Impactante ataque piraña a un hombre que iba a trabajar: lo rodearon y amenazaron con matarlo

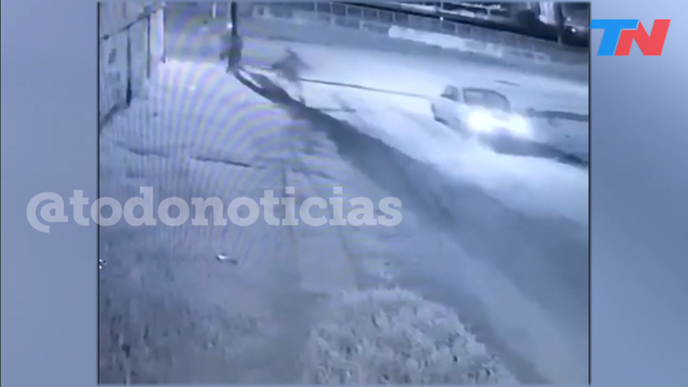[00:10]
quiso poner marcha atrás, no va que se le para, tiene algún problema, ahí está, se avivan y dos, cuatro, seis, ocho sinvergüenzas, ocho violentos delincuentes, le quieren romper el parabrisa.
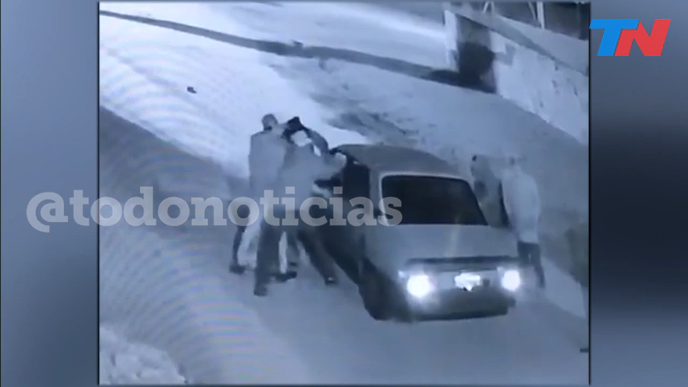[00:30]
Y como si fueran, cuando hay una presa que se ensañan con esa presa, ahí está, logró arrancar y logra salvar su vida.
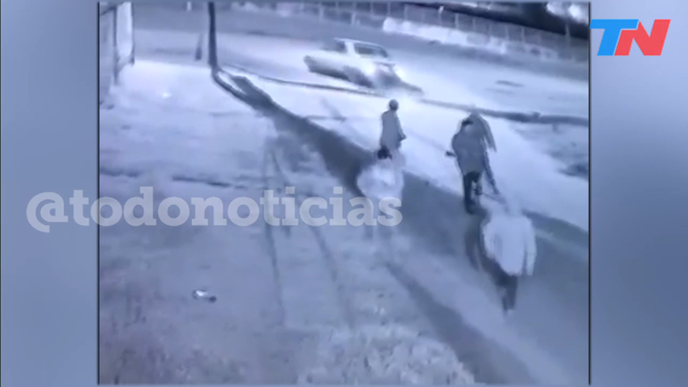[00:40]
Tremendo. Ahí se van, estaban buscando cascotes e irán a buscar a otra víctima. Atención que estamos por hablar con Juan Manuel con la víctima, ahí le tira un cascotazo, no va que se le para el auto. Se le para el auto, se le van encima, ¿cuántos son? Uno, dos, tres, cuatro, ocho. Ocho violentos, ocho criminales en potencia, porque si le rompen el vidrio y le pegan uno de los cascotazos,